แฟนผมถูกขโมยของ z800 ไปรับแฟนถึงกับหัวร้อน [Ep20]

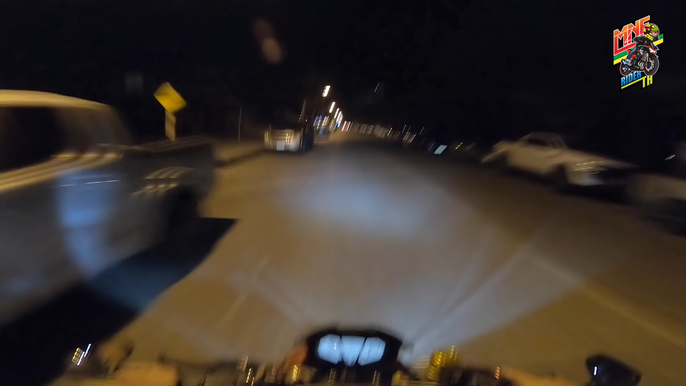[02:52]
รถอย่างเยอะแยะเลย คนยังมากันต่อเนื่องนะ เราเห็นใกล้ๆนะครับ สาวๆยืนเต็มถนนเลย
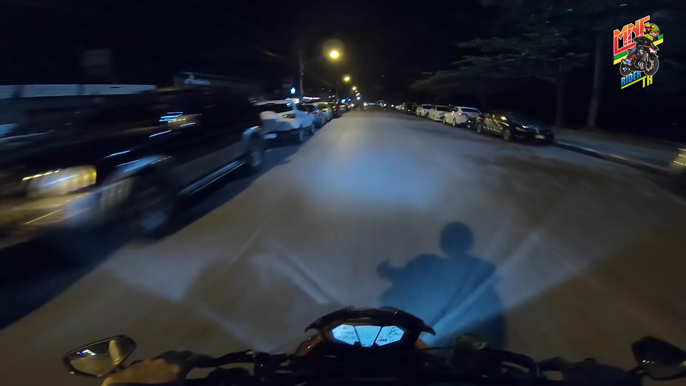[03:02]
อันนี้ร้านเวฟ นะครับ ถึงที่หมายแล้วนะครับ